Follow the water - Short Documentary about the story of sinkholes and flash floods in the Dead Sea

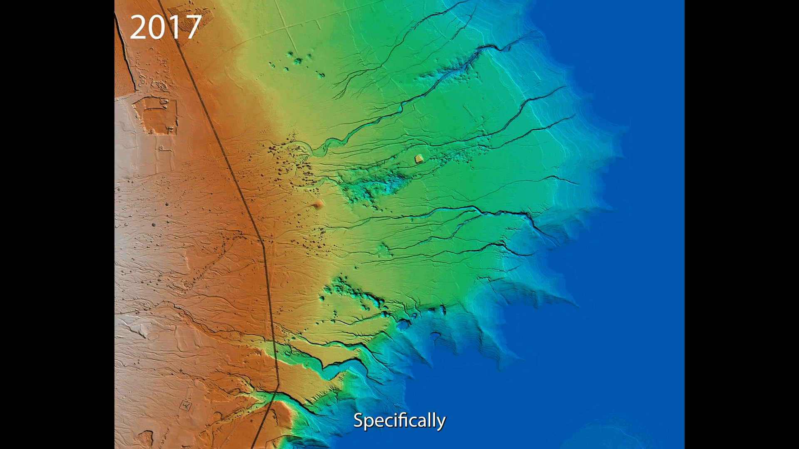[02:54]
Specifically, a sinkhole lineament developed rapidly towards the shoreline.
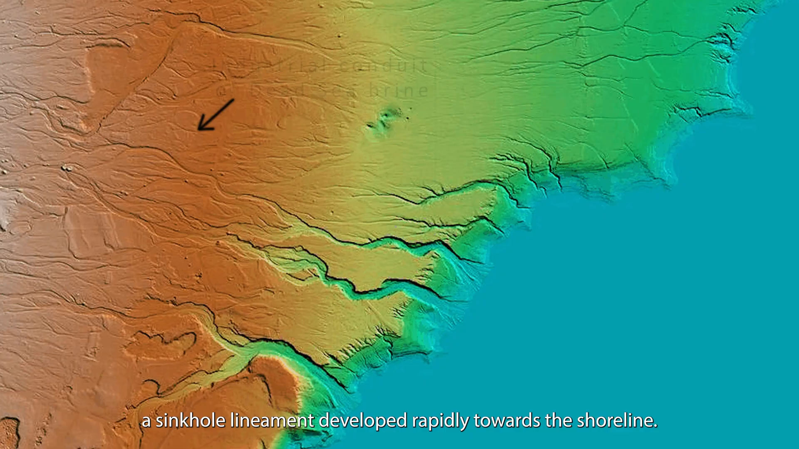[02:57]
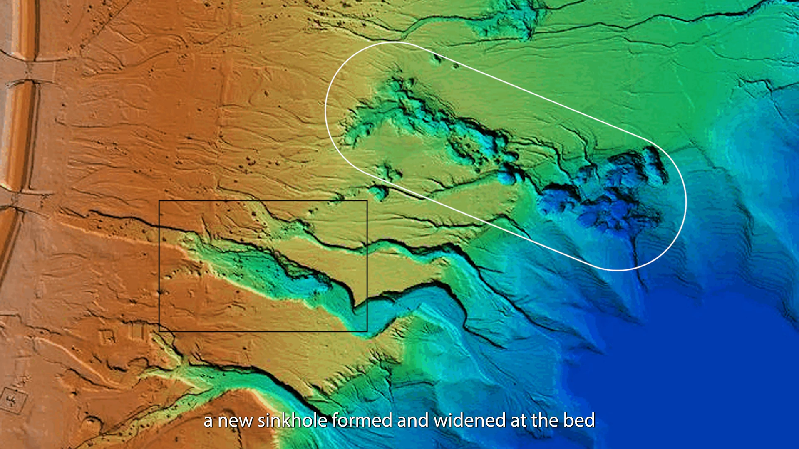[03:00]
At the same time, a new sinkhole formed and widened at the bed of one of the southern streams of the Tsare-Lim fan.
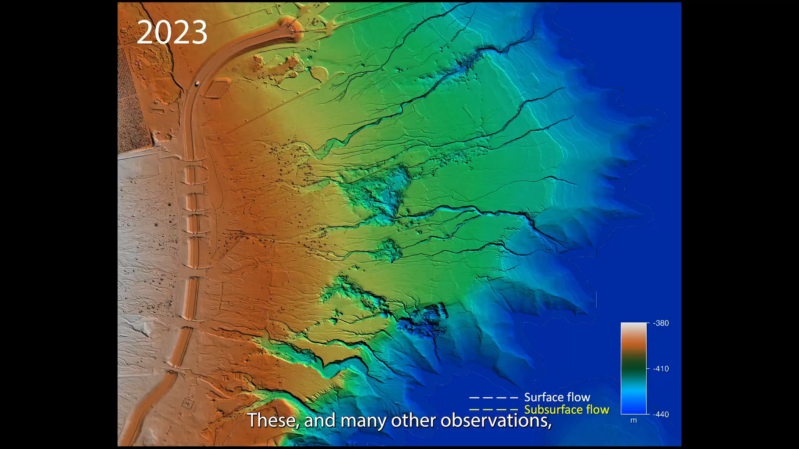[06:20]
indicate that two separate subsurface pathways developed, one in the central, and one in the southern part of the fan.